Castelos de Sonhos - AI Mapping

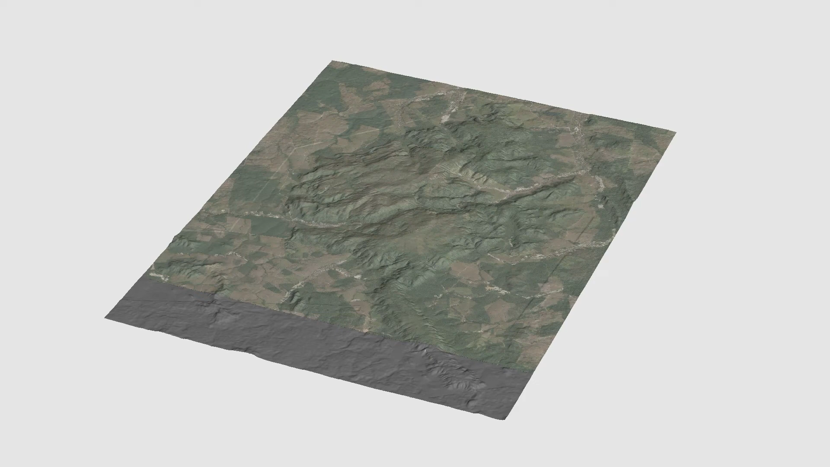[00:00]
Here we have the satellite image of Castello de Soños. This is the field mapping geological map created by TriStar geologists.